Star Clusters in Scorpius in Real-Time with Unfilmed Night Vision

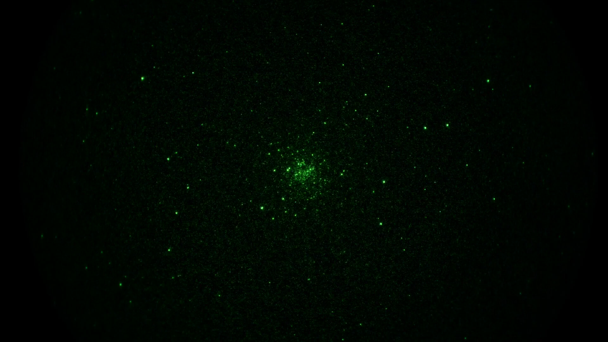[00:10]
And we're looking at a rather nice globular star cluster in the constellation Scorpius, the Scorpion. This is called M4, also known as the Cat's Eye, because it's kind of got a little horizontal line in it, going right across the center of it, from sort of the 8 o'clock to 2 o'clock position.
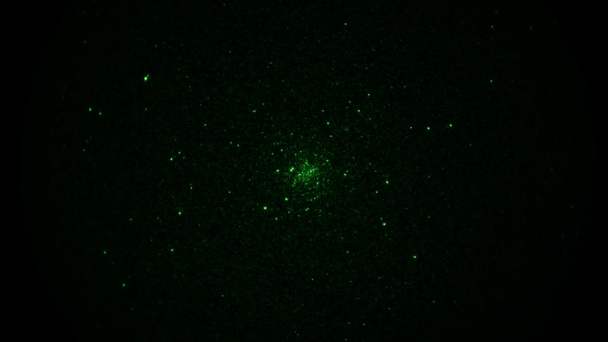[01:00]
a couple to the back of the night vision device, the image intensifier. Provided a pretty good image scale here with the M4-3 sensor on the camera. My settings on the camera are 1 60th of a second shutter, ISO is 1600. So this is very real-time, that's for sure. Let's try something else in Scorpius. We've hit a few other objects actually.
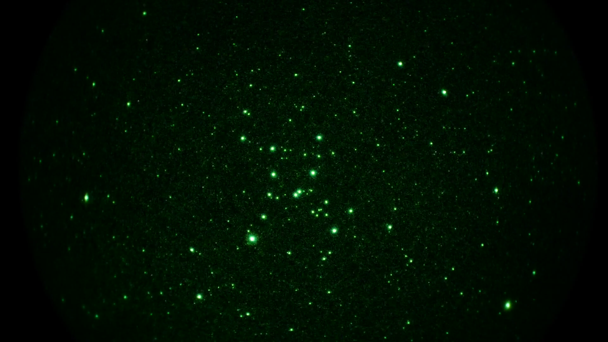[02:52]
We've got kind of a trapezoid or something and some stars lower. Like a person, stick figure standing? No, probably not. But there you go. A couple of globulars and a couple of open clusters in the constellation Scorpius. And we're going to call that a wrap.